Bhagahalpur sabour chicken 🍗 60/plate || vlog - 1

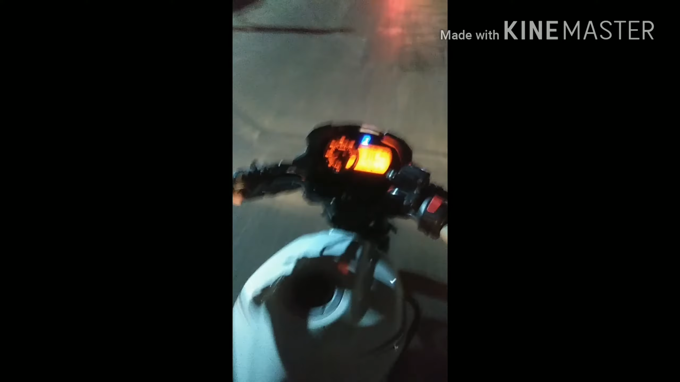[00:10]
यह हमारा तिलका मांजी चौक पहुंच रे काफी भीर है जिए कोई खाथ वज़ा तो नहीं है
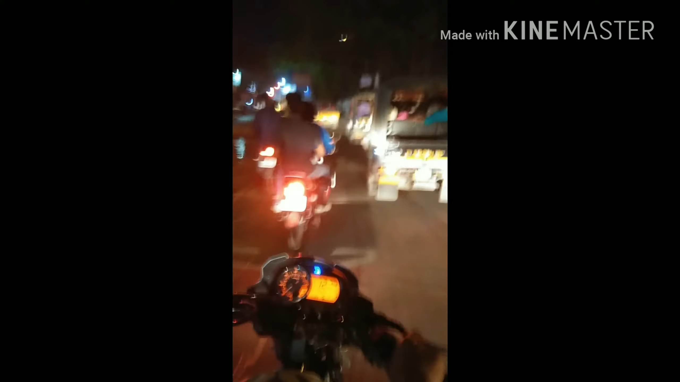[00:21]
मैं काने हूँ मैं काने हूँ साफी भीर है साइड से पतली गली से निजव करते हैं
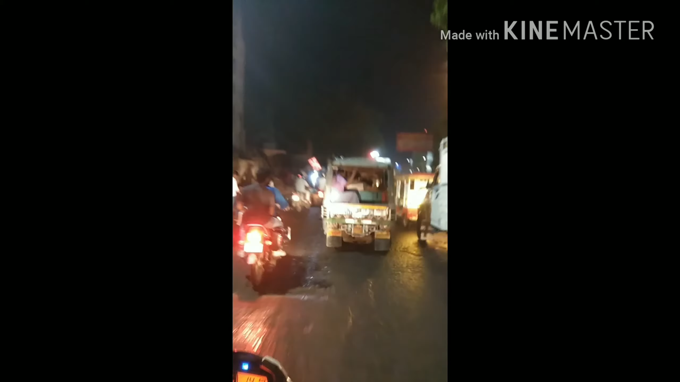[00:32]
लेकि इधर भी कोई राशा नहीं बिचरा है यह तक में आदे हूँ से साफी बिचर
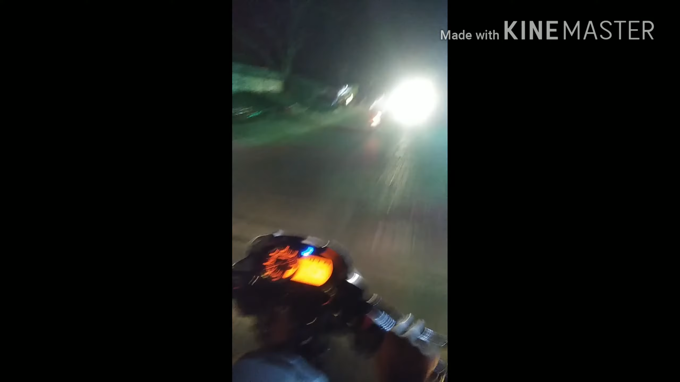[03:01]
अब यहां से रोट काफिक खराब आने वाली है उसके लिए पहले से तयार हो जाई है और यह पास में हमारा भागलबुर का जिल रहां इसके चार तरुए खास बैक्ग्राउंड वेगर कुछ नहीं है बहुत
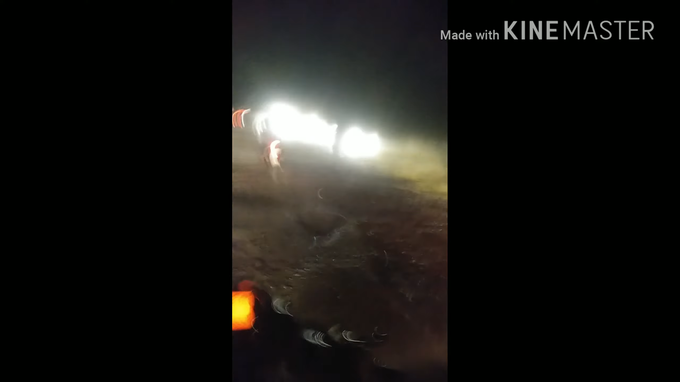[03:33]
और यह हमारे साइड कावाई देख यहां पर किस तरह का
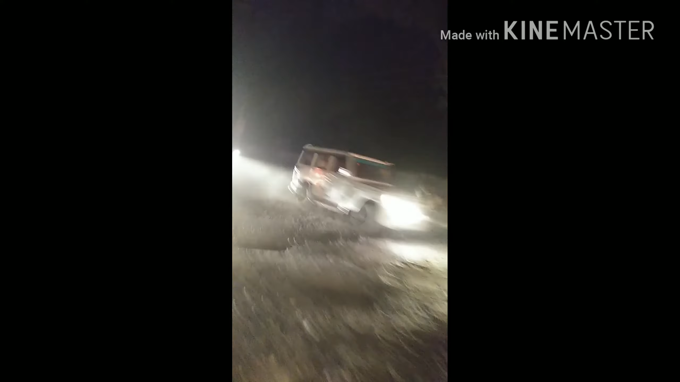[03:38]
ट्राइपिक हुआ करता है लोग रॉंग साइड में आके भी अवर्टेक करते हैं वह बीचते खराब
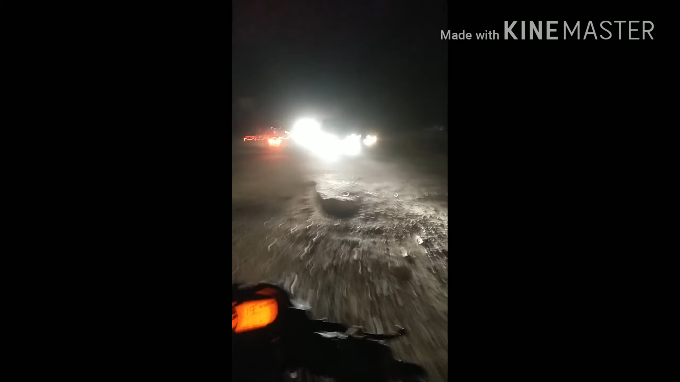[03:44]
रास्ते पर और यह लगता है कुछ पल के लिए थोड़ा अच्छा रोट मिलना चाहिए लेकिन नहीं बहुत जं
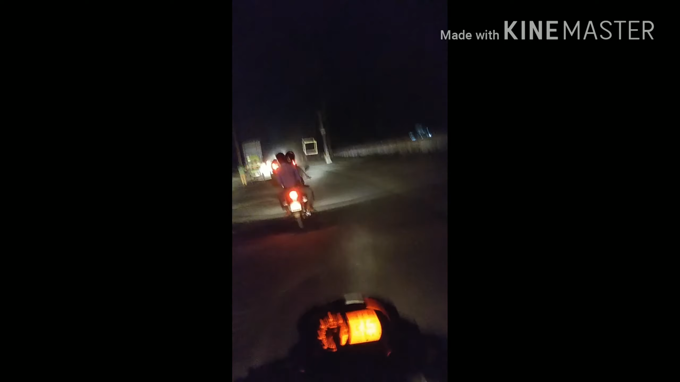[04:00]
लेकिन नहीं यहां पर काफी खराब है इस रिकॉर्डिंगी बहुत काफी
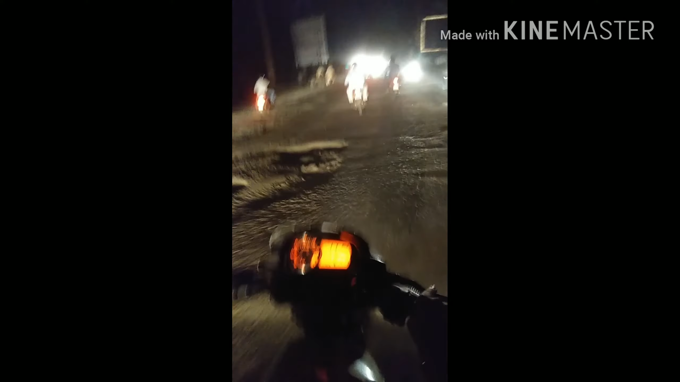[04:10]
खराब हो रही होगी है और यह कुछ पल के लिए थोड़ा घं का रास्ता लग रहा है सामने इसे हाई भी बाई खारी है यह थोड़ा सा अच्छा रोड सब कह सकते हैं हवा काफी अच्छी है
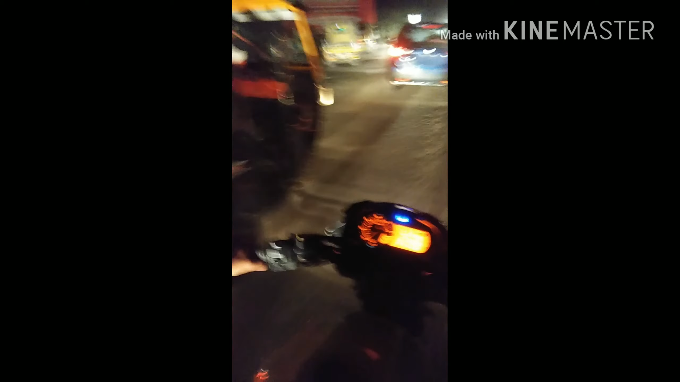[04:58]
यहां पर जो हवाई अड़ा है वह यहां पर यहां का रास्ता है साइट से जा सकते हैं आप लोग चाहें तो
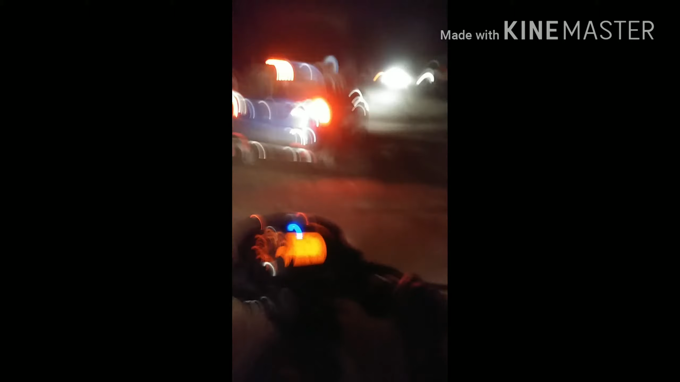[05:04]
हम लोग के आगे एक न्यू कार है उसी को हम लोग फॉलो कर रहे हैं आइधिंक आइफ टेक राइट
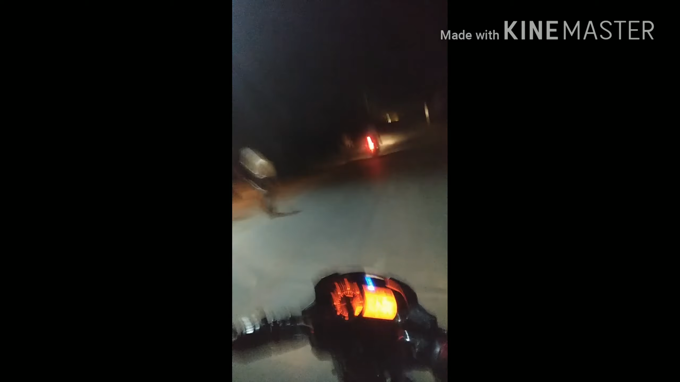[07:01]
चरते हैं पूल के ऊपर आपी होरेवल है यह पूल और बहुत सन्नाटा
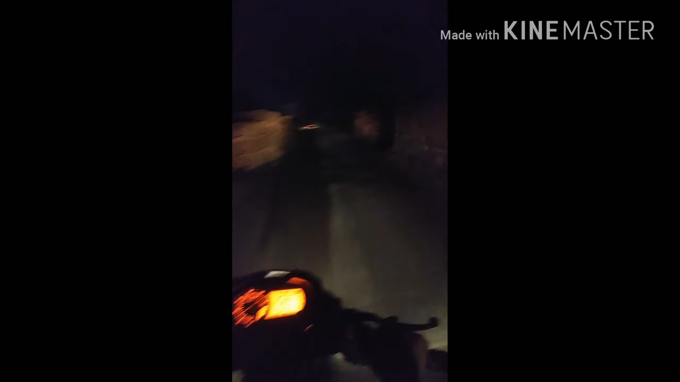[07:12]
भी है यहां पर रात में जाने के लिए सही नहीं है यह पिर भी कोई नहीं है यार मैनेज दिस